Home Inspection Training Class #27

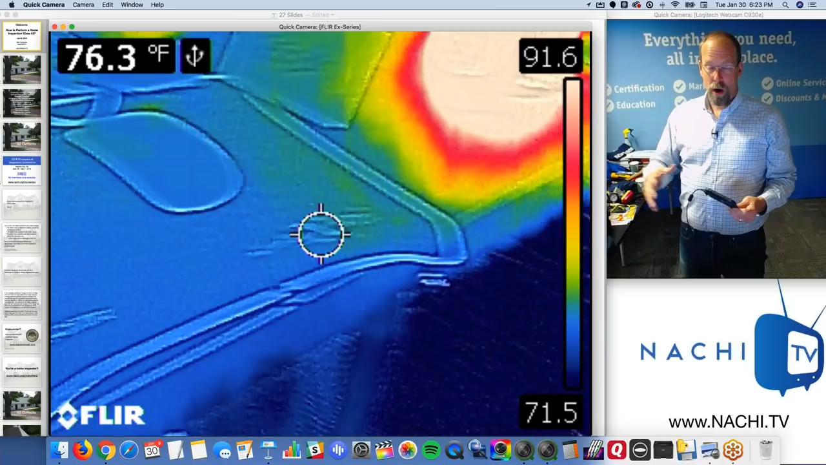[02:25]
On screen: spot 76.3°F
Oftentimes, groundwater that intrudes into a structure is cold.
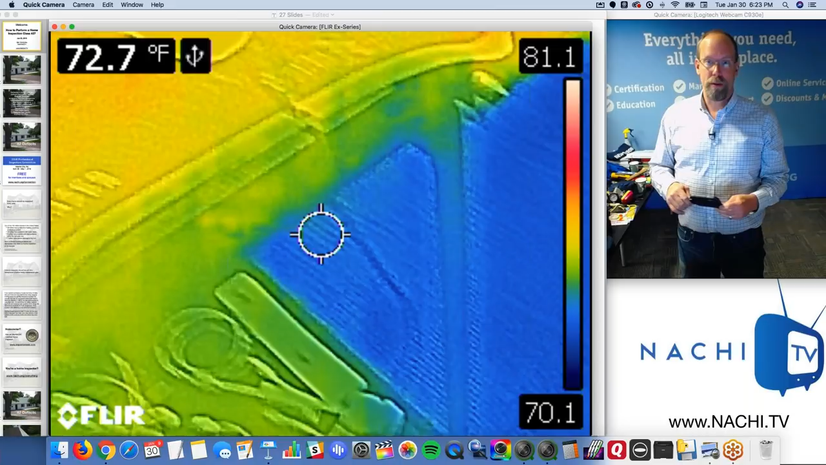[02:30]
On screen: spot 72.7°F
Groundwater is about 55, 60 degrees or so. So that's cool. This will pick it up.
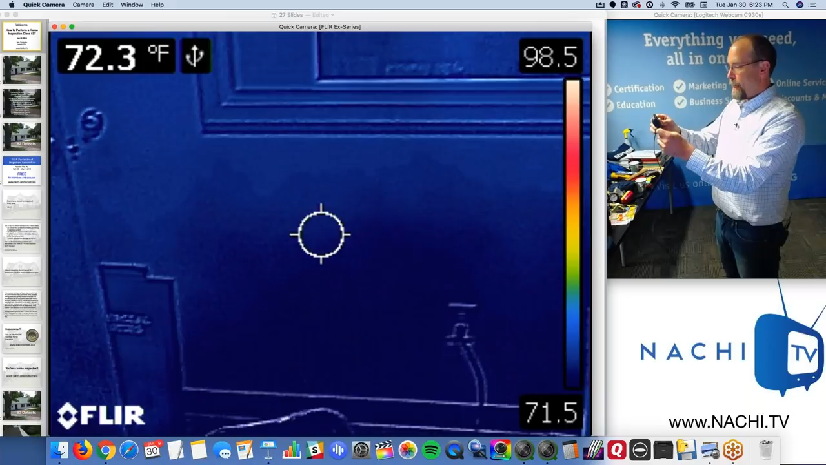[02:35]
On screen: spot 72.3°F
This won't tell you anything about temperature, right?
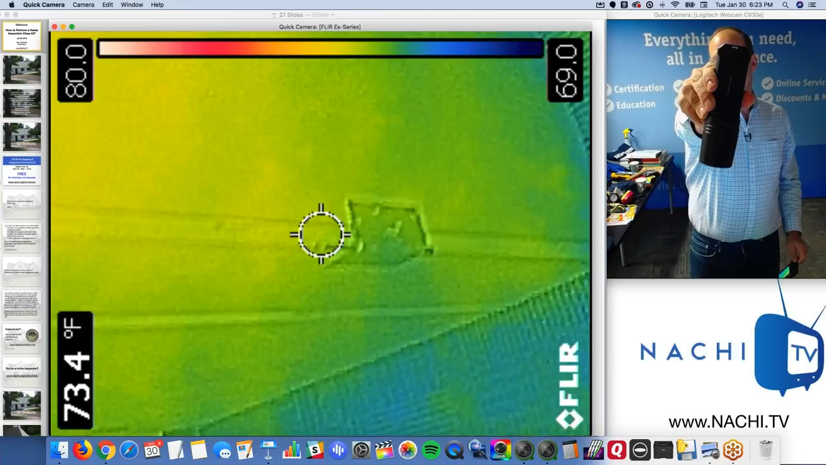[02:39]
On screen: spot 73.4°F
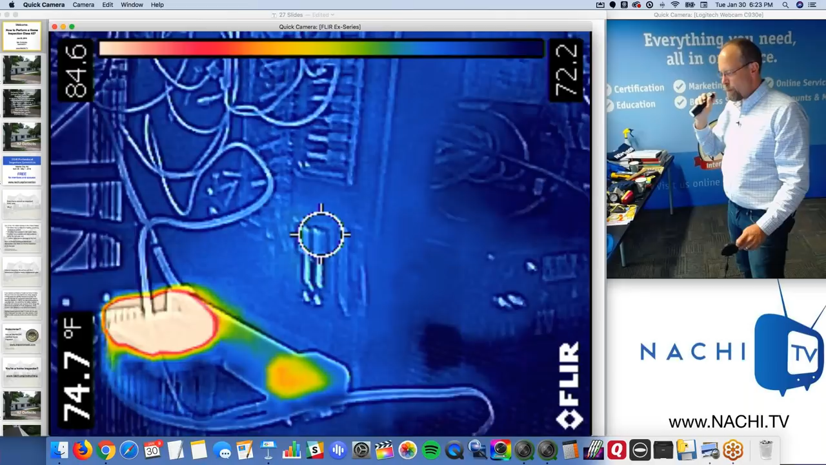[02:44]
On screen: spot 74.7°F
It's a really great flashlight, high lumens, but this, it's kind of like a flashlight.
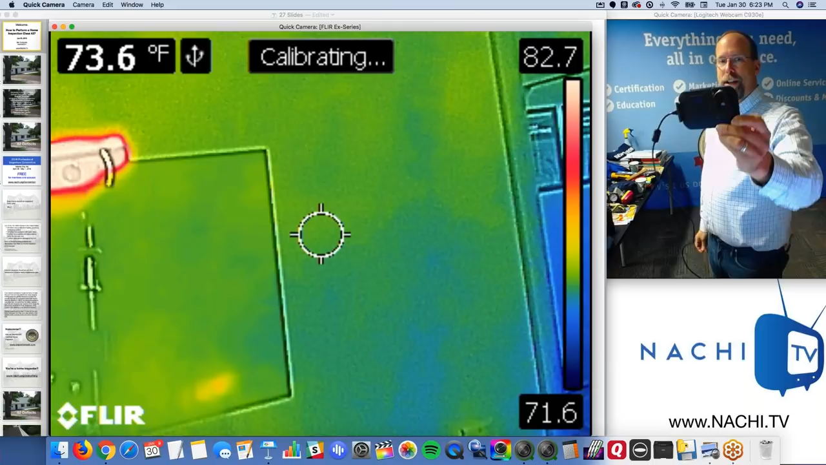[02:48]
On screen: spot 73.6°F
It allows me to see things that I wouldn't normally be able to see without it.
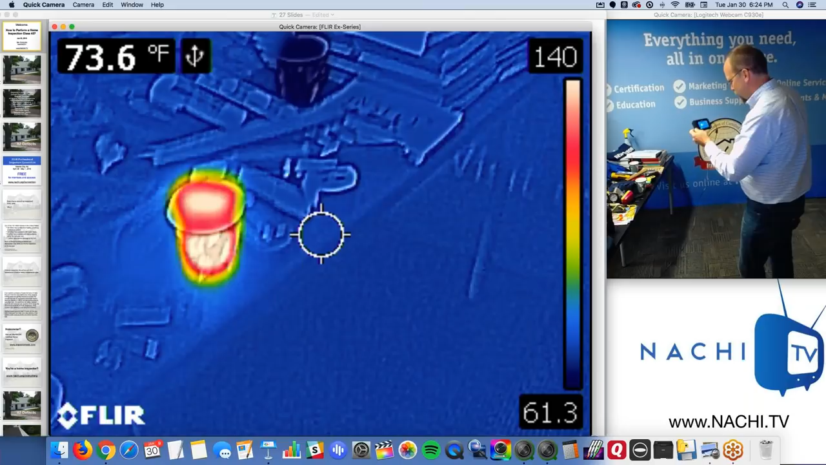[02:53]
On screen: spot 73.6°F
And can you tell me what's on the table, my tool table, right?
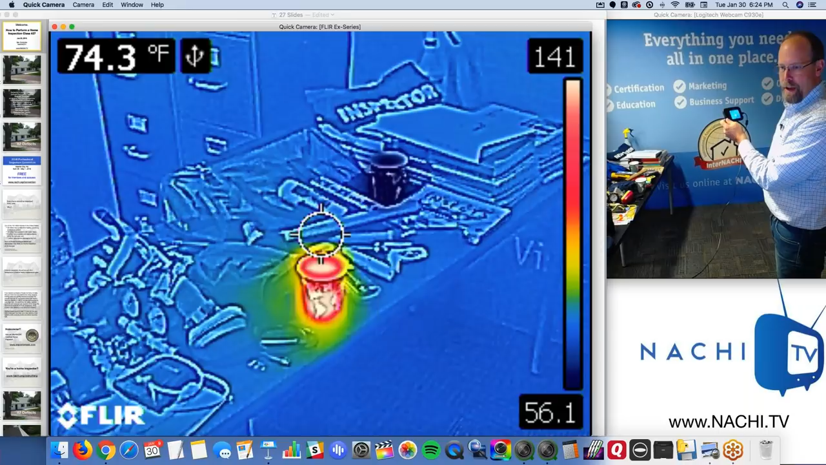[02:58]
On screen: spot 74.3°F
I have two objects that are different from all the rest, right?
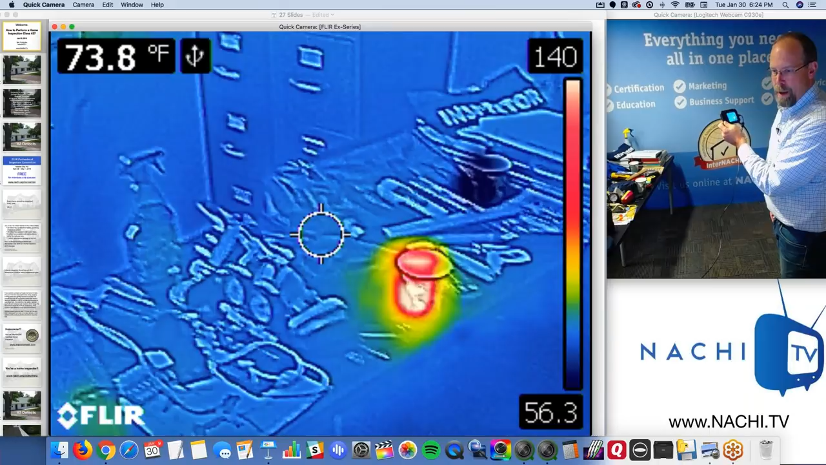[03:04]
On screen: spot 73.8°F
There's actually three containers filled with liquid and water,
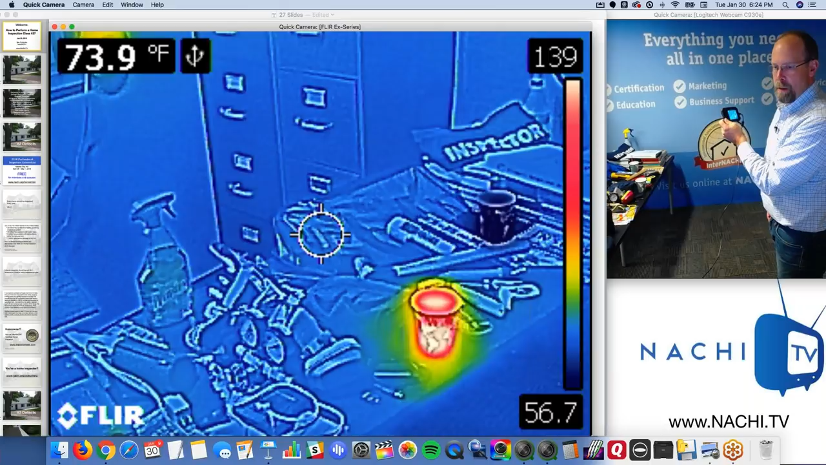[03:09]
On screen: spot 73.9°F
but one is kind of blended into the background. You really can't see it, right?
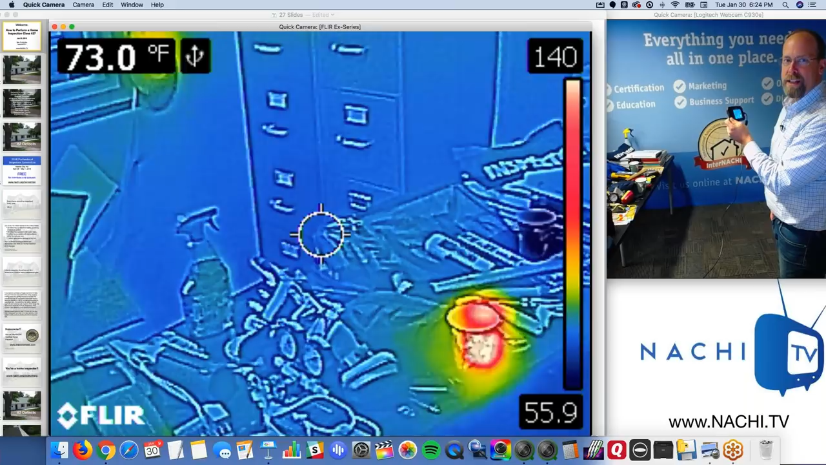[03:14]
On screen: spot 73.0°F
So if you don't know what you're looking for, sometimes you'll miss things, right?
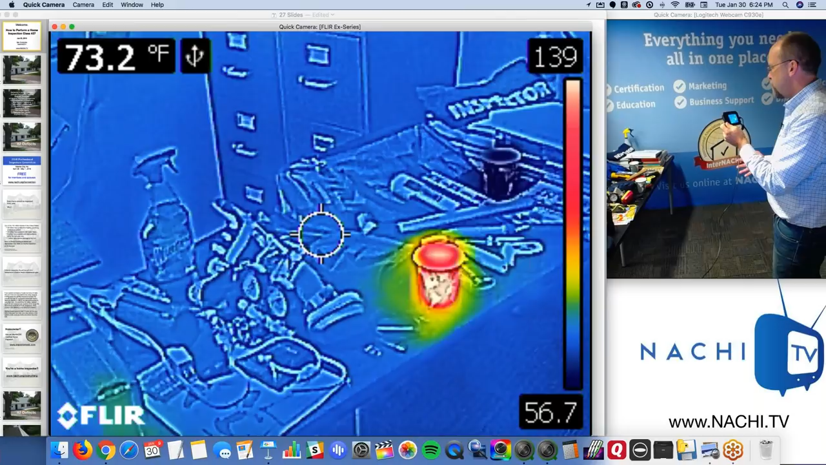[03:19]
On screen: spot 73.2°F
So what that means is what I'm trained to do, I'm infrared certified.
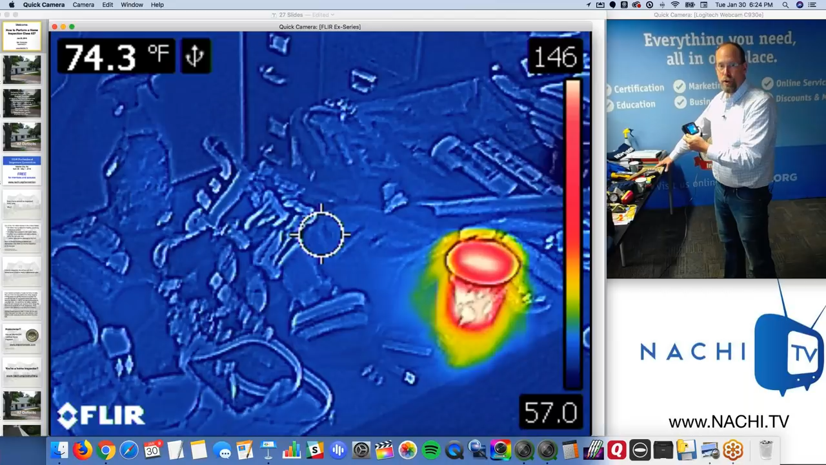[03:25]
On screen: spot 74.3°F
That's a free online training and certification program through InterNACHI, infrared certified.
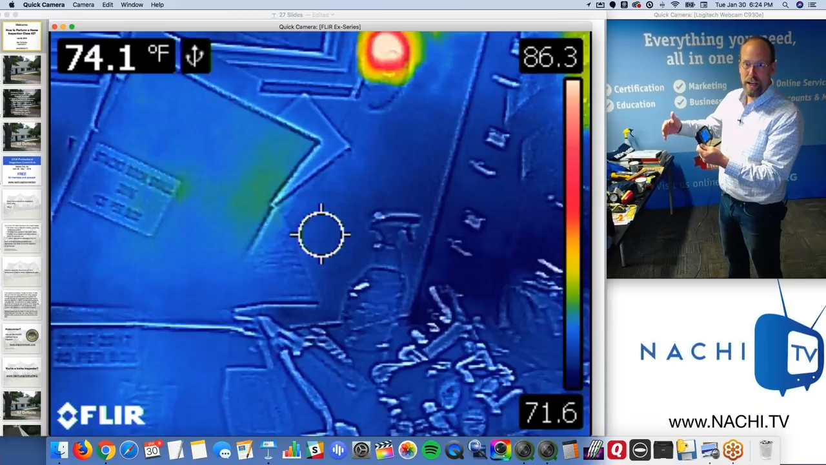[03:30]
On screen: spot 74.1°F
And this device I hold in my hand,
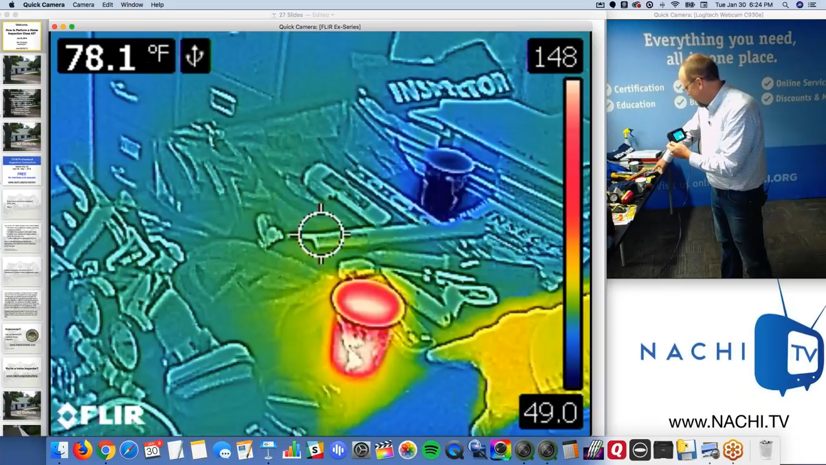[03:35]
On screen: spot 78.1°F
I can tell that this thing is warm, hot, relative to the other things around it.
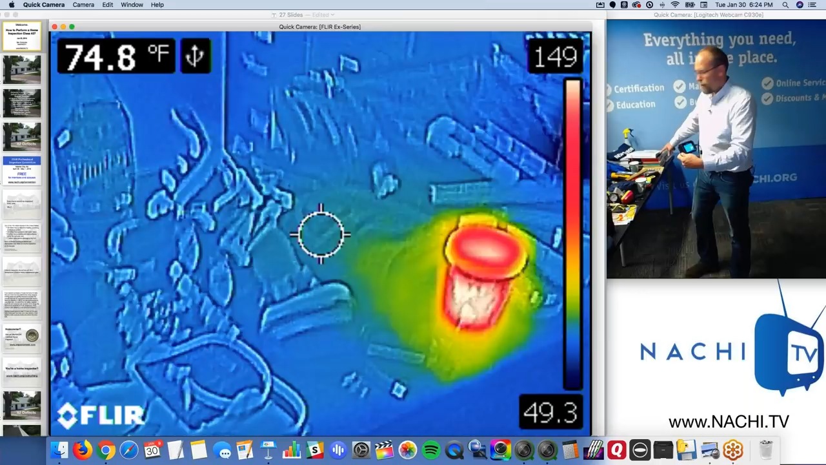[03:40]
On screen: spot 74.8°F
And this is cool, right? Hot water, cool water. They look the same to my eyes, actually.
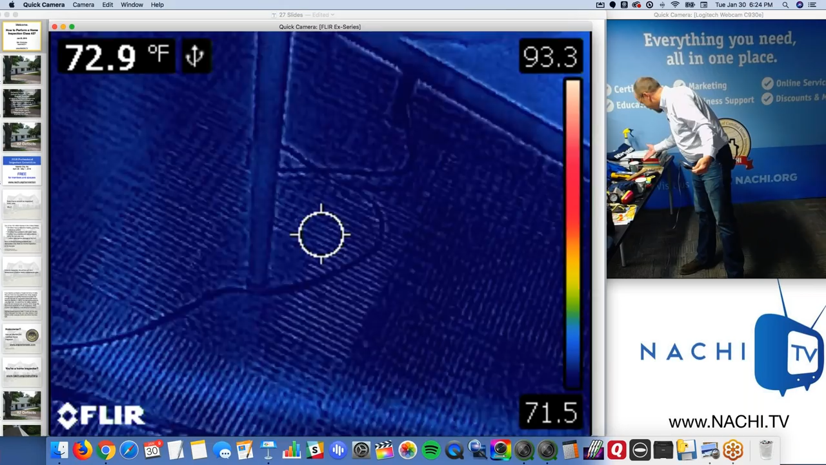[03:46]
On screen: spot 72.9°F
But with this, I can tell that they're completely different, really, right?
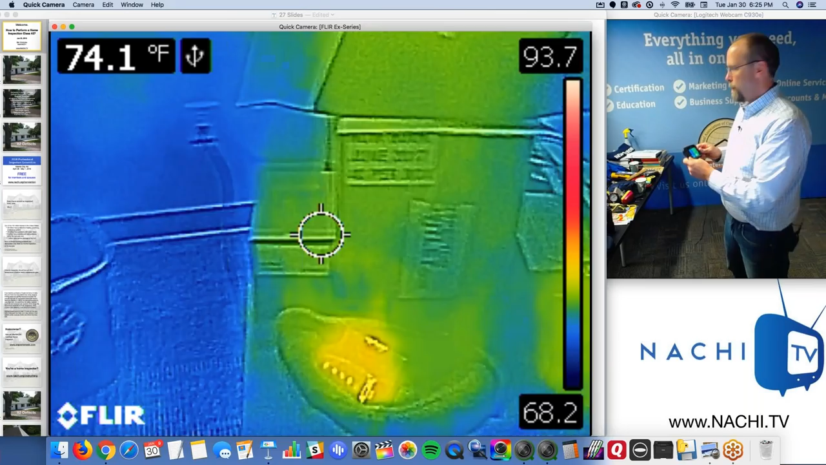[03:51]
On screen: spot 74.1°F
And there's a third bottle. This is my Windex bottle.